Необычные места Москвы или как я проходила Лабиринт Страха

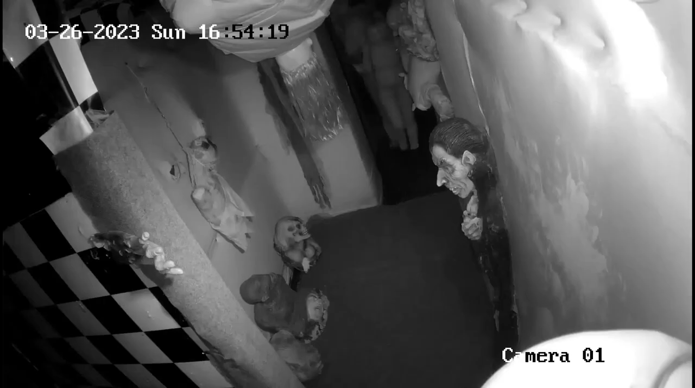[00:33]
Нам мимо него надо пройти, да? А, блин, тут под ногами. Я под ногами. Вот тут вот тетенька какая-то. А, это я. А, это ты. А куда идти? Вот сюда, вот. Вот. Я не вижу. Вот. А, ты здесь. Так. А что ты за меня
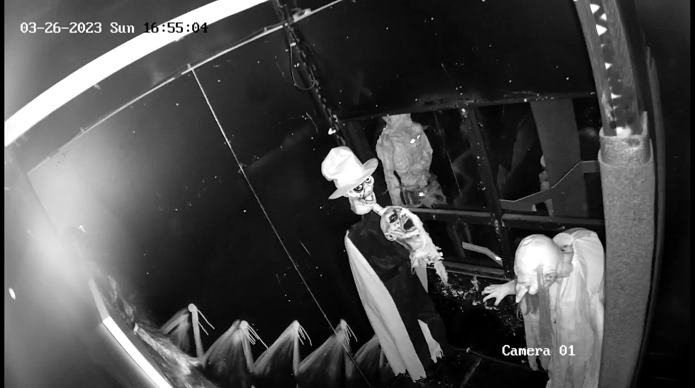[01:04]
схватил? Привет. Я боюсь. О, прямочка, тут это. Тут где такой убей крыс еще должен быть.
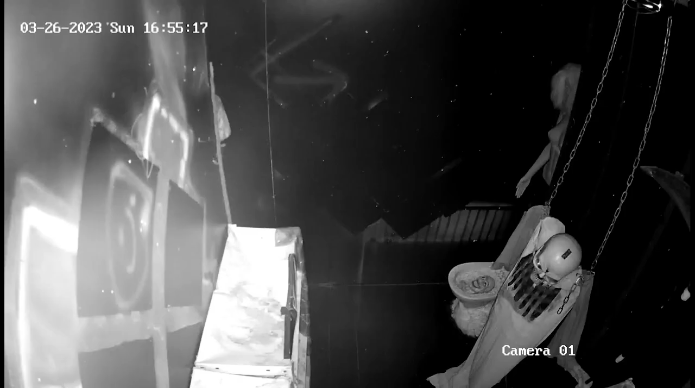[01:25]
Тут где такой убей крыс еще должен быть. Вот это сейчас шевелится.
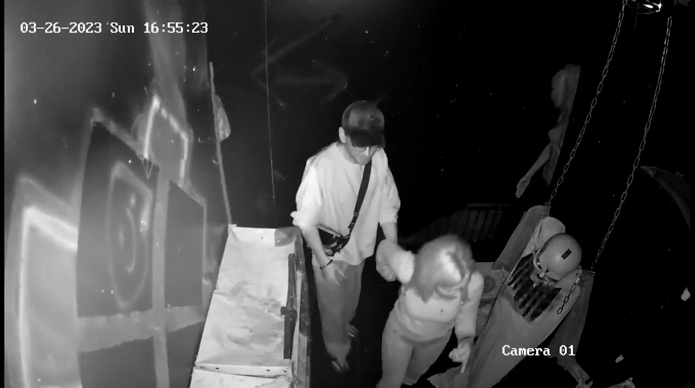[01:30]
Да, сейчас мы бежать будем. Это да? А, это вот, да, тут.